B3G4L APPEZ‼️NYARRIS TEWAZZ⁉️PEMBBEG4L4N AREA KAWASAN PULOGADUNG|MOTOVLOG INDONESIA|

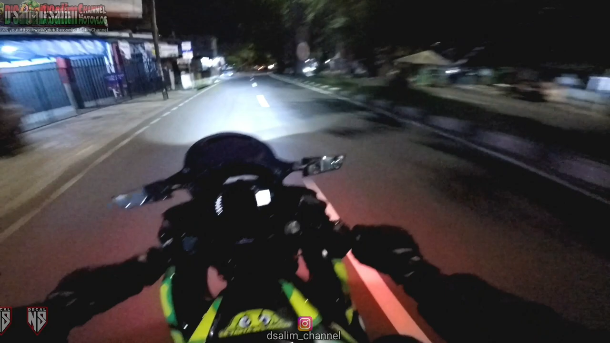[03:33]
Oke vlog, gua nggak tahu mau lewat mana nih, atau lewat kawasan sih udah pernah sih 2 kali gua kawasan industri itu.
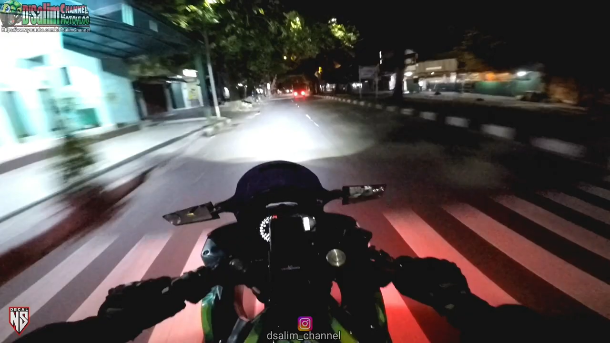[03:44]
Oke deh, kita coba lihat kawasan aja ya, lebih menantang sih kawasan sepi gitu ya. Nanti tembusnya di ITC Pulau Gadung aja. Oke, kita masuk kawasan Pulau Gadung, cuy. Kawasan industri Pulau Gadung, cuy.
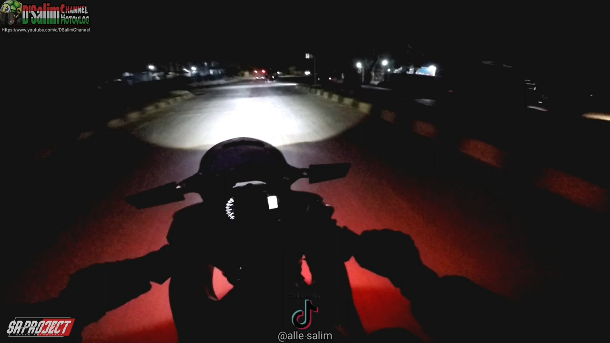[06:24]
Lurus cuy, masih ramai ya, masih ramai ya, setengah dua ini.
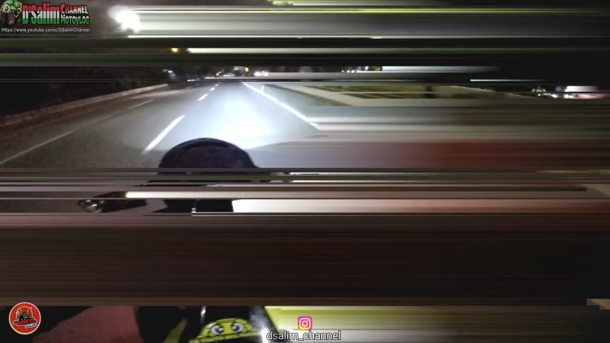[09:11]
Oh, itu dia. Ada warungnya di situ. Oke, kita mau nongkrong di situ bentar, cuy. Sambil nunggu sekitar jam 3-an, cuy ya. Oke. Aduh. Kita nongkrong sini dulu, cuy ya. Oke. Iya.